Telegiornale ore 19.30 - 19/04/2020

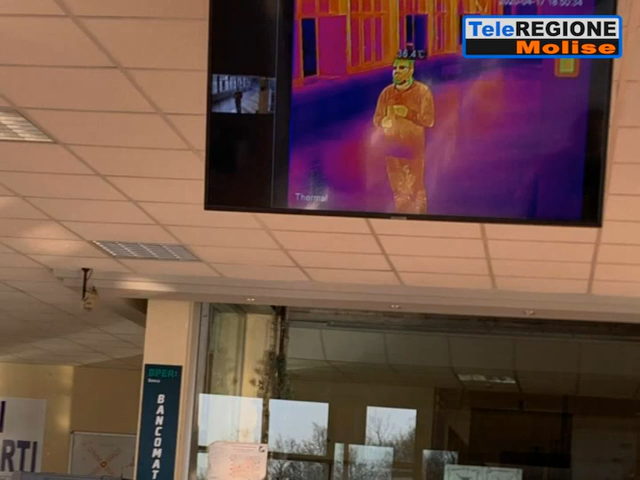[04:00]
Si tratta di una telecamera che misura la temperatura corporea delle persone in maniera istantanea nel rispetto della privacy e della distanza di sicurezza raccomandata nell'ambito dell'emergenza nazionale coronavirus. Un'innovazione importante che permette agli operatori sanitari che presidiano gli ingressi dell'ospedale di lavorare in maggiore sicurezza. La telecamera può riprendere contemporaneamente più utenti che si recano all'ospedale solo nel caso in cui venga rilevata una temperatura corporea che supera i limiti di guardia,
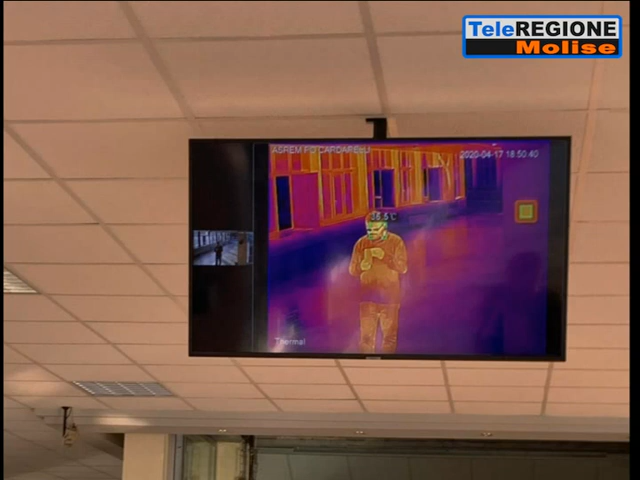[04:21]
scattano i controlli manuali con i termometri.